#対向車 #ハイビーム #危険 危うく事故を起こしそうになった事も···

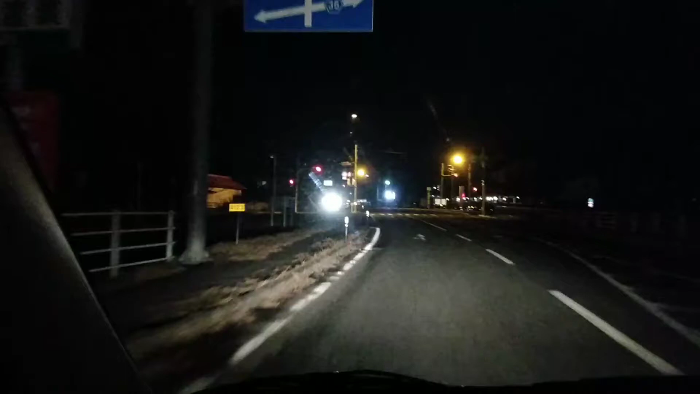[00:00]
ご視聴いただきありがとうございます。先ほどですね、信号待ちで
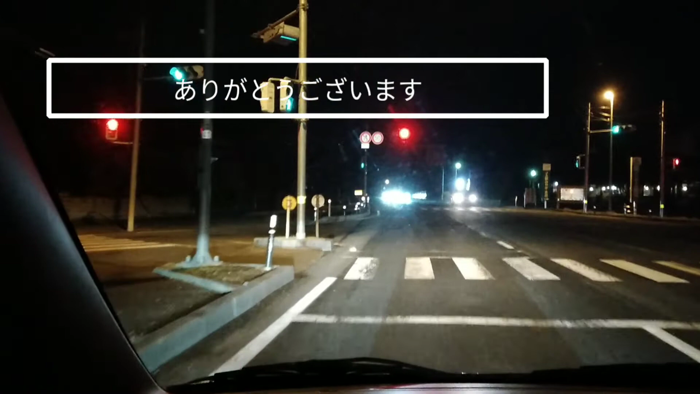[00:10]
僕の前に車がいなくて先頭だったんです。で、対向車の先頭、信号待ちで、しかもハイビームだったんですよね。めちゃくちゃ明るいライトで、で目がくらんちゃいそうなくらいの